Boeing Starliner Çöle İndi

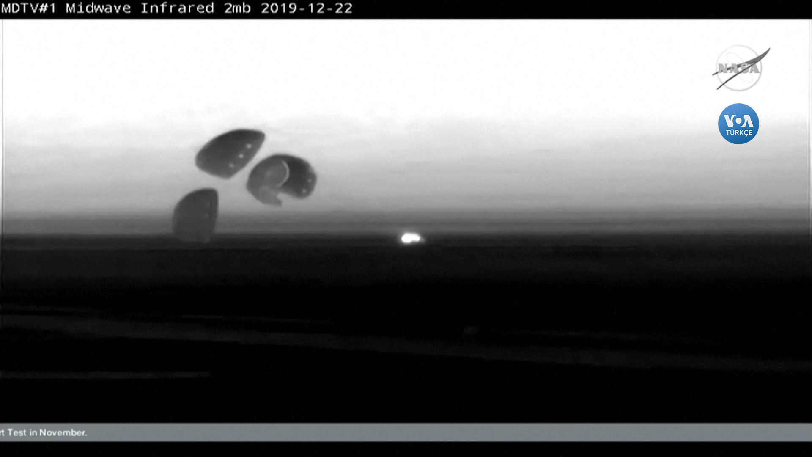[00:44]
That took place right at 6.58 a.m.
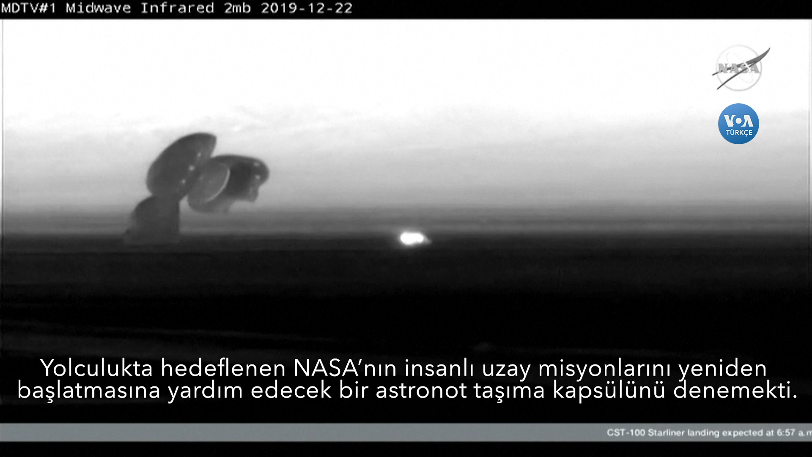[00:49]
Central Time, two days, one hours, and 21 minutes into Starliner's mission.
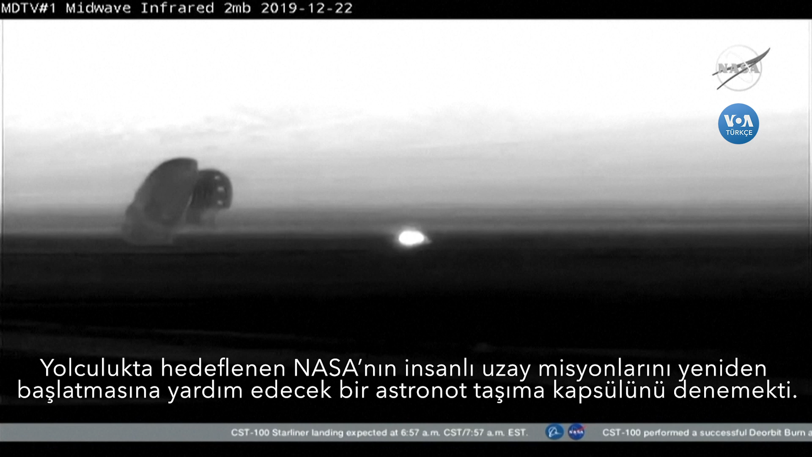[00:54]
Congratulations, Starliner. Congratulations, indeed.
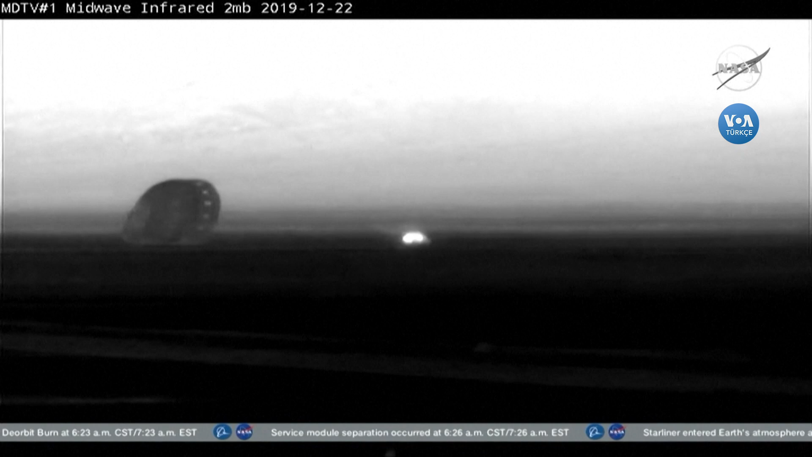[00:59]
Flawless flight back to Earth, good landing this morning.
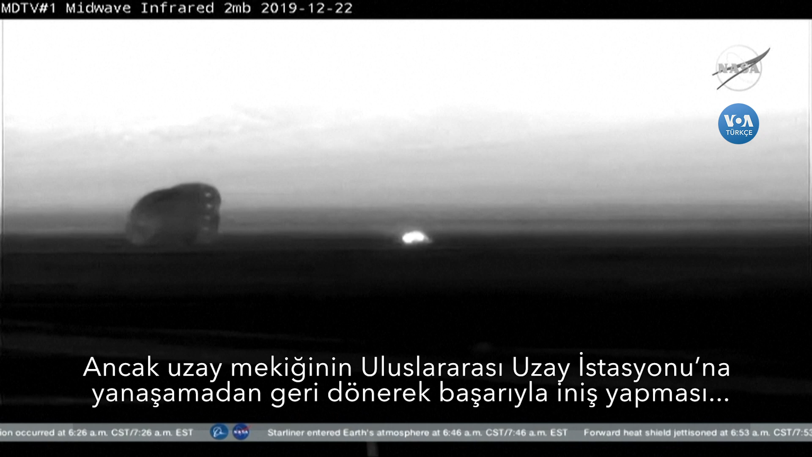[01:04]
Now the spotlight is going to shift a little bit to the landing recovery team waiting for it out there in New Mexico. They have to wait for clearance before they start heading over to the vehicle, but Starliner has touched down at white sands successfully this morning. Main chutes are jettisoned. That will keep those chutes from pulling Starliner away as the landing recovery team is looking to make their way toward it.